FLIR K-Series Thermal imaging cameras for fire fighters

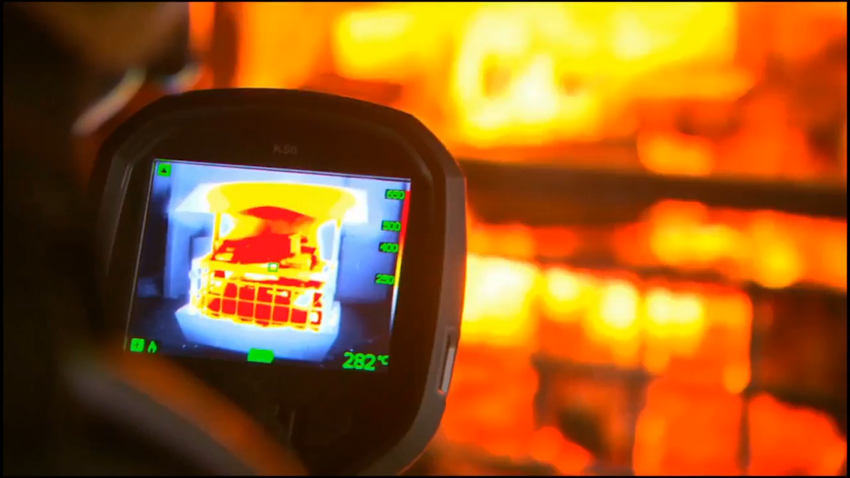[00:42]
On screen: spot 282°C
Especially designed for the demanding firefighting market, they're designed to meet tough operating conditions.
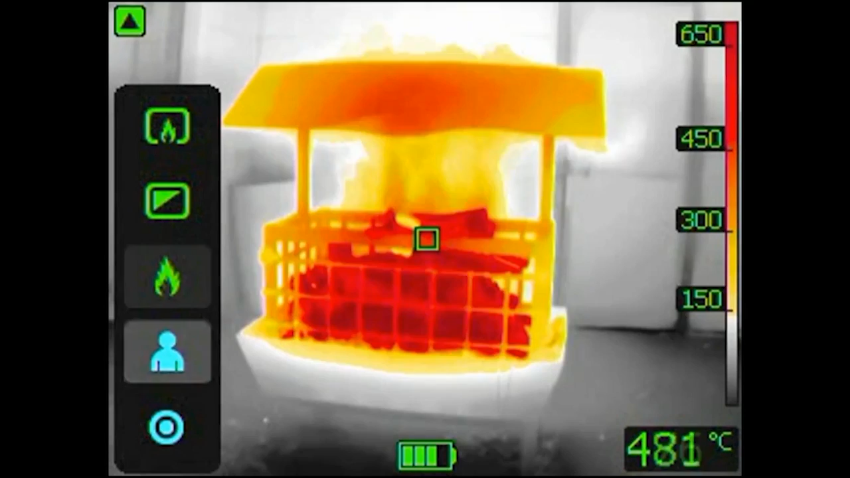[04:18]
On screen: spot 481°C
The K-Series can be controlled by just three buttons on top of the unit,
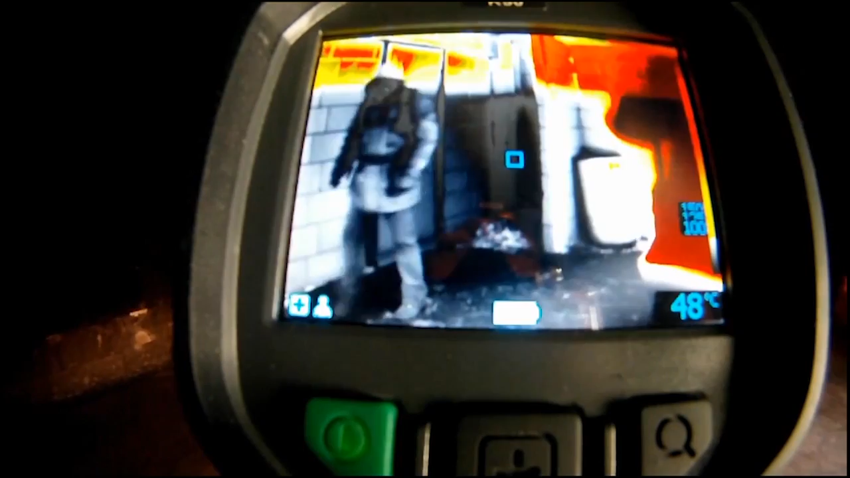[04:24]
On screen: spot 48°C
ideal for a gloved firefighter's hand.
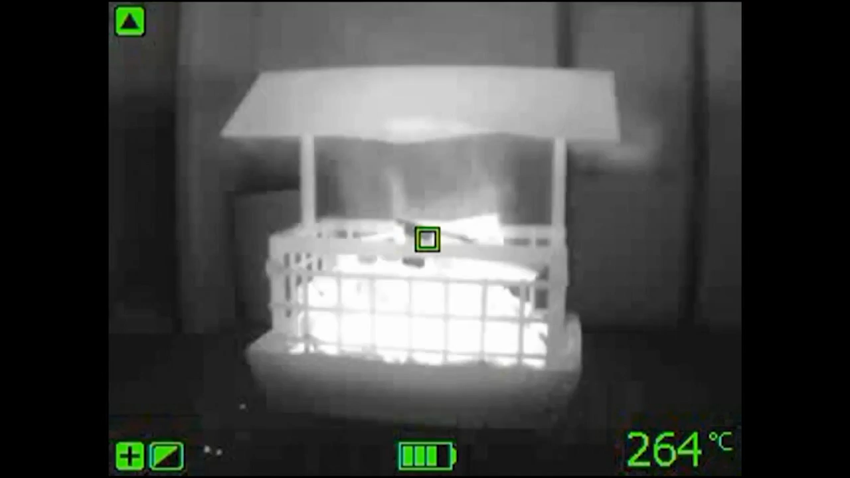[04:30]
On screen: spot 264°C
A two times zoom button allows you to have a closer look at the situation. Different colour modes are available.